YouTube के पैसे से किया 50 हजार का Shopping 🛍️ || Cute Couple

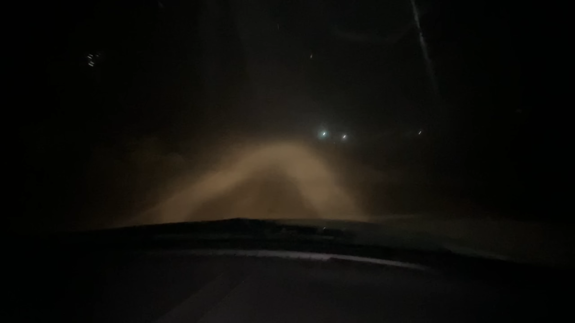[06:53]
और ये देखो कुहा कितना है, गाड़ी भी सही से नहीं दिखाई दे रही है, बहुत आराम आराम से चला के लेके आ रहे हैं। और पीछे देखो मनीषा सो गई है।